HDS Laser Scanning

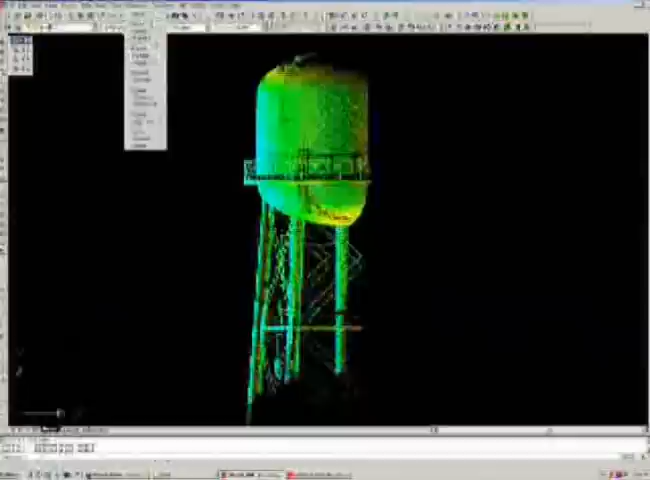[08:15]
Cyclone CloudWorks within AutoCAD is used to extract cross-sections and turn them into precise engineering drawings.
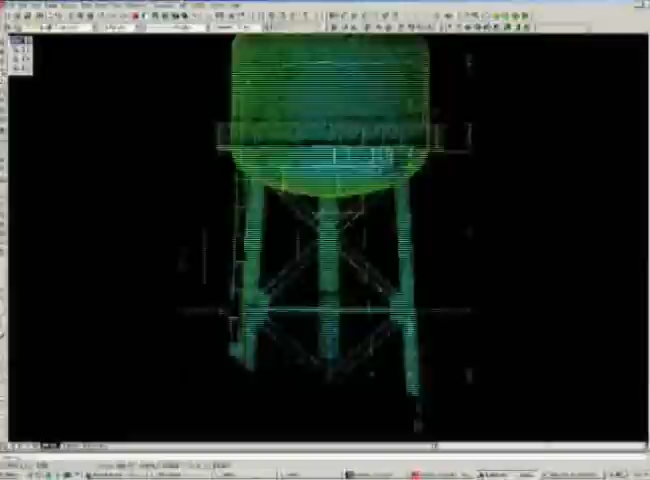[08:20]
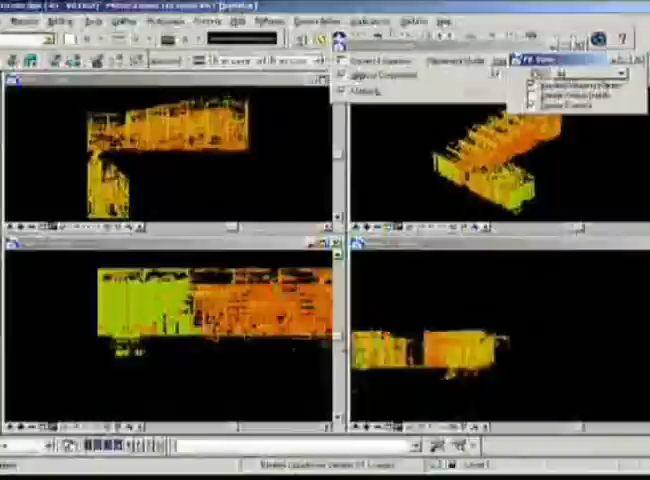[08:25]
CloudWorks is also available for micro-station, as Bentley CloudWorks,
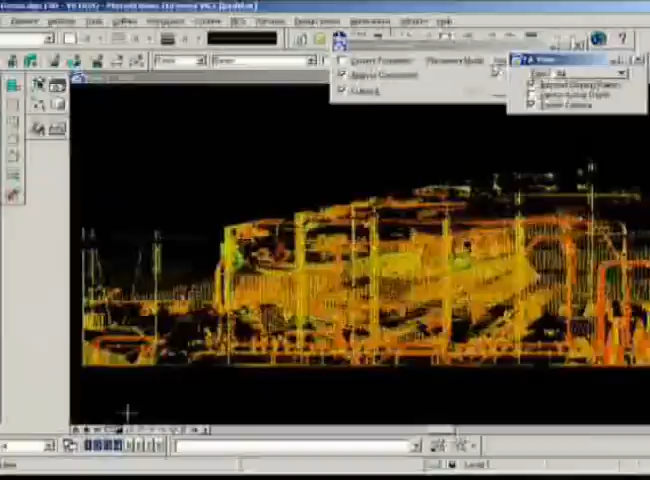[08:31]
and can be used to easily locate, isolate and model complex piping inside a process plant.
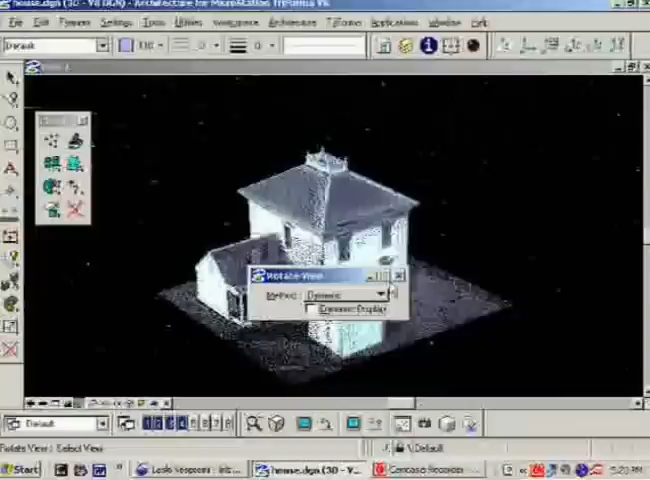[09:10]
In architecture, there are thousands of complex buildings and structures that pose many challenges for measuring.
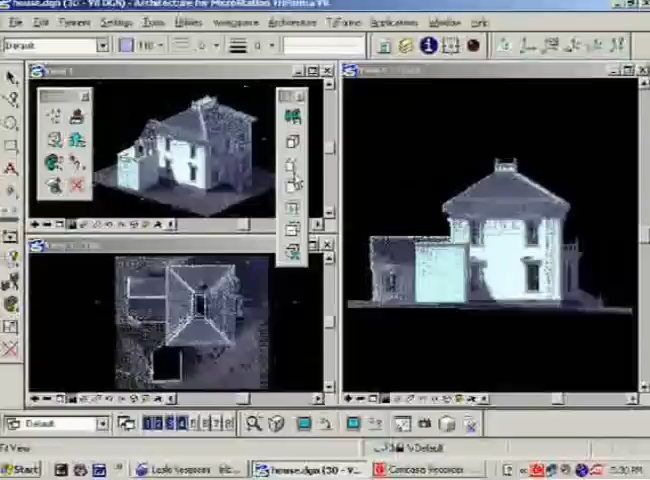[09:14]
Here, Bentley CloudWorks is used to cut cross-sections.
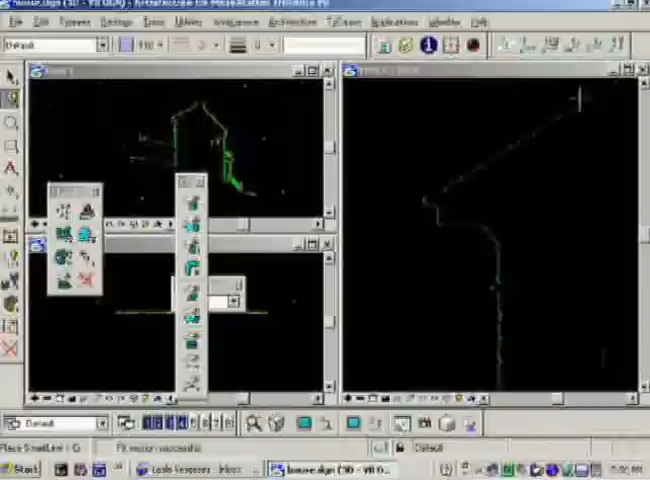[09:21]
CloudWorks features an intelligent tool that corrects itself and snaps to actual sections.
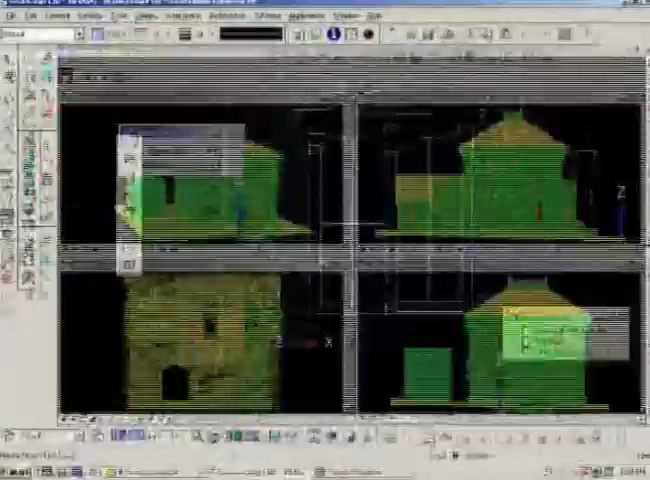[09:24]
Using the section cut tool to create floor plans can facilitate the creation of 3D models.
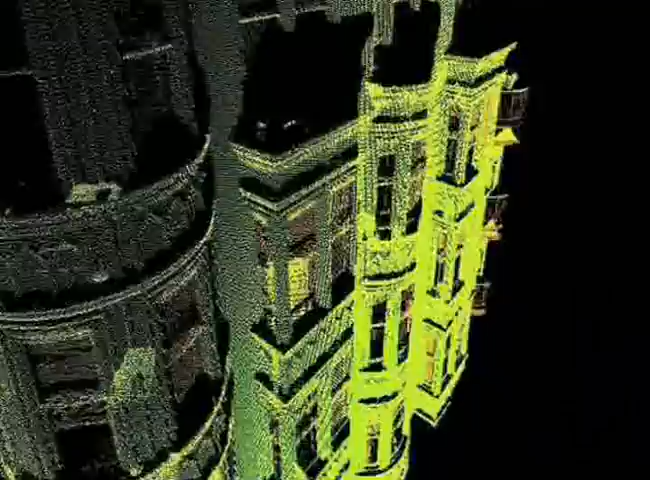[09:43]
High-definition surveying is a new technology that measures continuous and highly detailed data at a high speed.
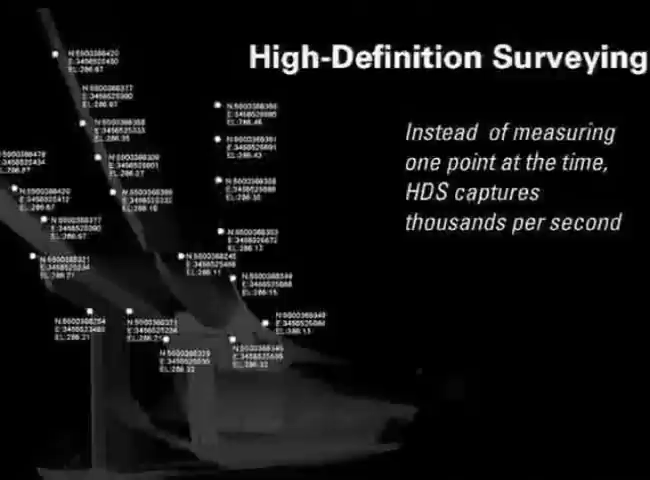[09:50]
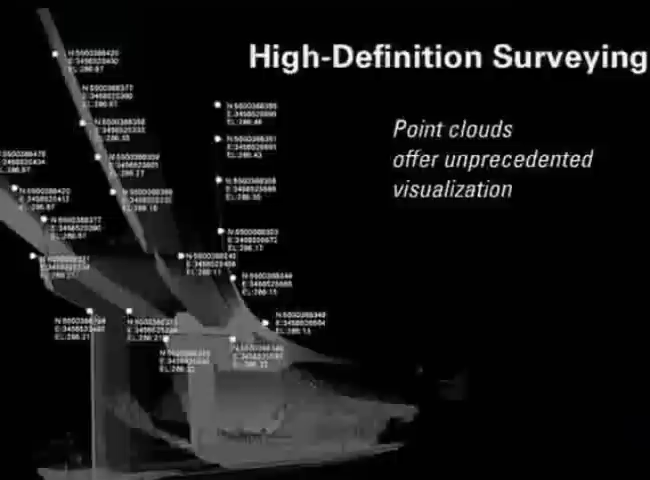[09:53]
The resulting point clouds provide for unparalleled visualization of the data.